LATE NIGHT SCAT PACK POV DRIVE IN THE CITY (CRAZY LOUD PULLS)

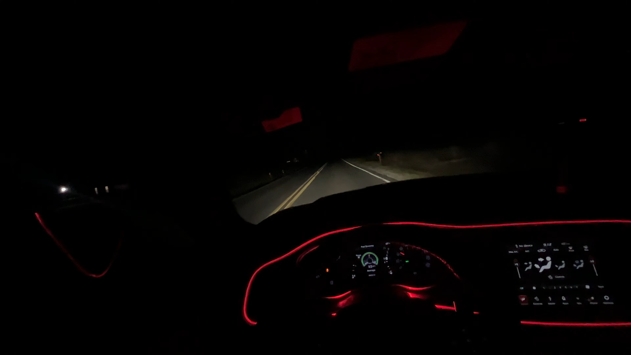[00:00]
What's good, Ski Gang? It's Drayski here, back with another video, man. So look, as y'all can see by the title and thumbnail, I'm bringing you guys a little late night POV drive. It ain't too late, but it's late enough, you feel me? So we are indeed driving in sport mode with no traction control on. So you know what that means. We're gonna have a couple slides, some good pulls tonight. I ain't gonna be talking too much. Let you guys enjoy the little drive. I'm gonna crack the windows down just a little bit, and I'm also gonna put the sunroof in up so you guys can hear like all the little pops and bangs and stuff.
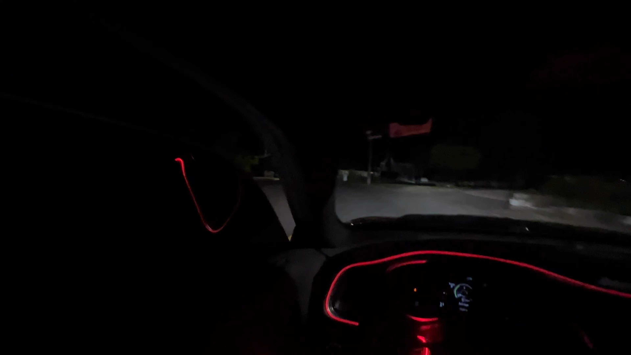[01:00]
God. The pops, it sounds so good, bro.
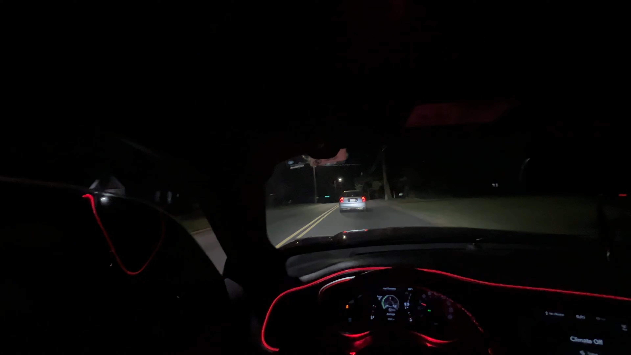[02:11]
Civic, I know you're just sitting here cruising, man, but look, bro, I'm trying to get some content for the guys, man. You got the yeah. I can't wait to get this motherfucking tuned, bro. When I get this shit tuned, it's gonna sound so fucking crazy, bro. I swear to God, like.
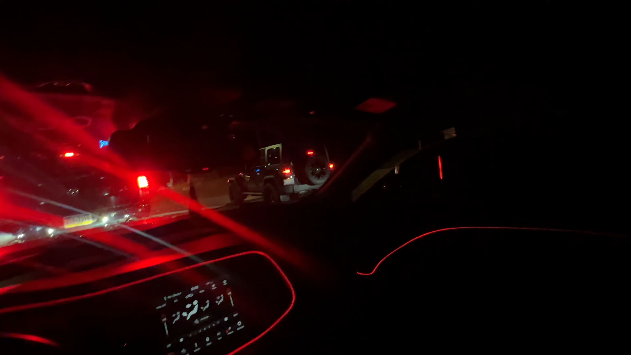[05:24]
I know people be looking at my car like, this nigga probably talking to himself. I don't give a fuck. Fuck y'all. I think I'm delusional if you want to. It's 12 sitting right there. 12 just went past.